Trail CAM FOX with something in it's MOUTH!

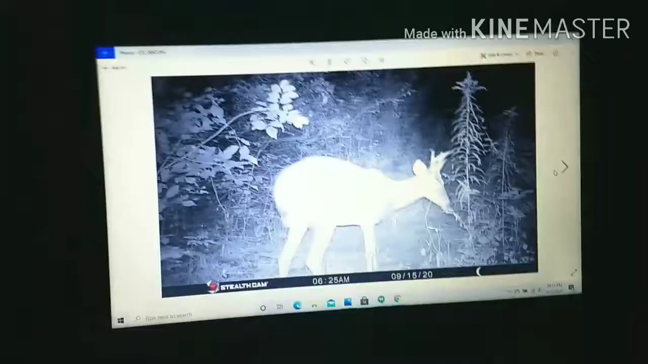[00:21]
Welcome back guys to another episode of Exploring Creation Trail Camera. So as you know, this actually, gee whiz, I haven't done this in a while, you haven't actually seen this image yet. So you actually saw the first bit of images, and this here is the second bit. So we have this buck, there's the buck just before he stepped into frame, and then there's some raccoons.
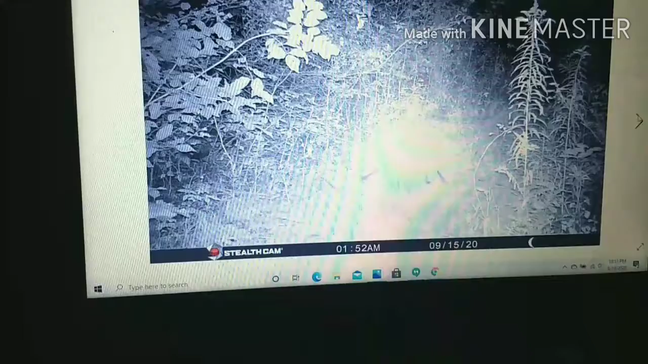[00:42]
Oh, there's actually a fox. You can't really see it because it's terrible in the middle there. But if we just go a couple clicks later, there's a much better image of the fox that came in front of the trail camera.
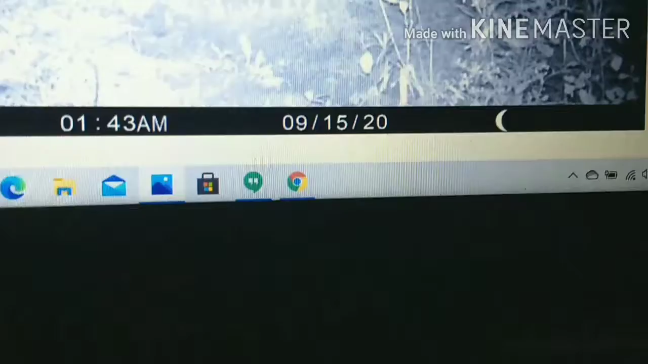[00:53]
1.43am, 9.15, 2020. So there's a red fox, which is pretty cool.
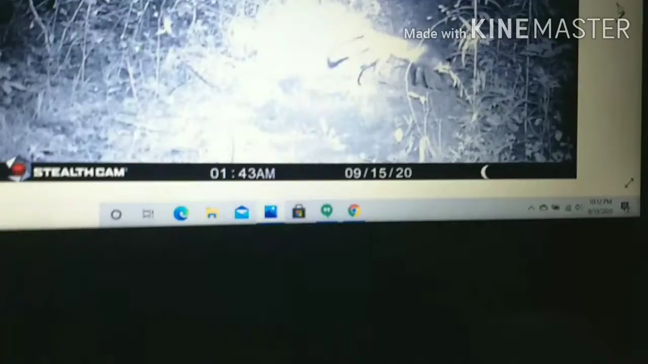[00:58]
And then that was really all, um, I actually changed the location and made a bait pile. This is another random picture of nothing.
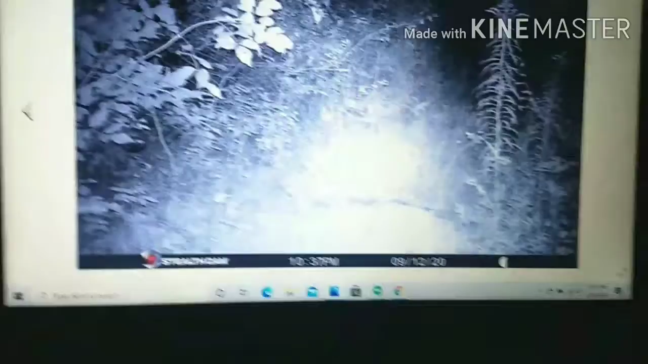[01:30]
But anyway, uh, yeah, so, it was really funny. I dumped some of our old feed, as you can see right there.
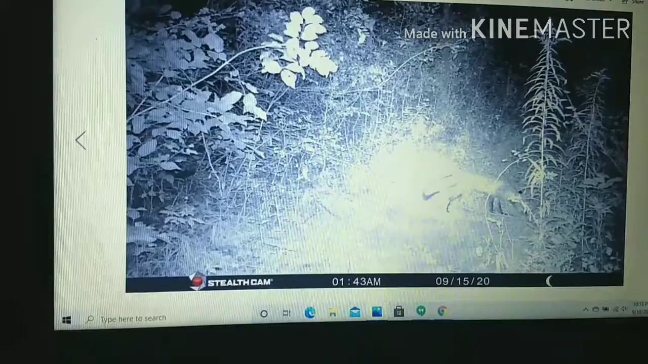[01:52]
But anyway, I think probably one of my favorite images here is this red fox. That image there, it's just a very crisp image, um, of this deer here. And then if we go on, uh, definitely this image here.
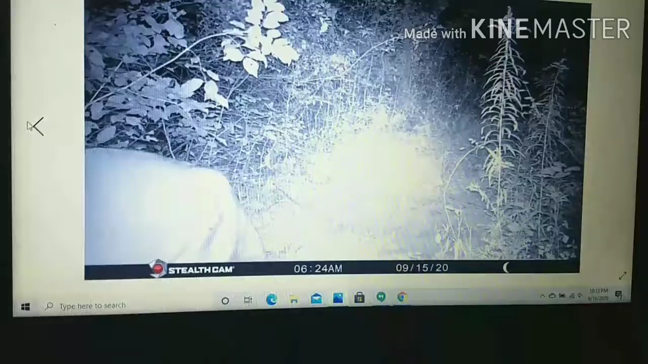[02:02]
It's not great quality, but it's just pretty cool the way he just stands in front of it like that. And, uh, anyway, then right here, I started actually recording video.
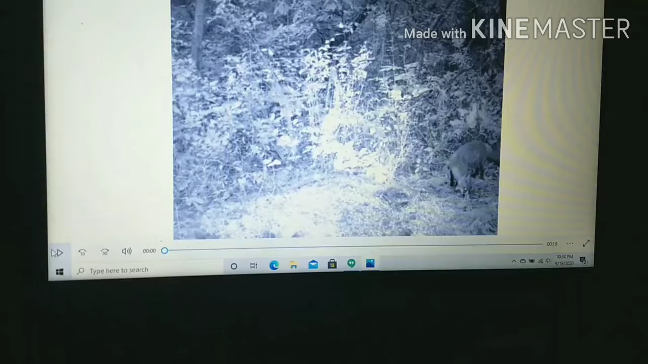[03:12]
Steps out. Walks a little bit. And then I'm pretty sure it marked there, so peed. And then just goes right underneath the screen.